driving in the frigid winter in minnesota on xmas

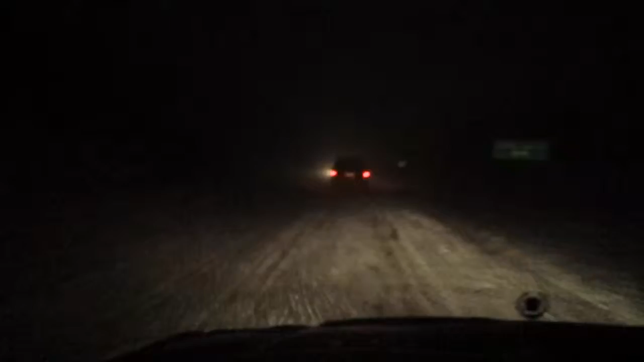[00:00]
Here is a video for everybody out there that has never seen snow or been to Minnesota. This is what it's like to drive in a blizzard on Christmas Eve. It's 2013, it's about 8 o'clock. And this is just another normal day in Minnesota.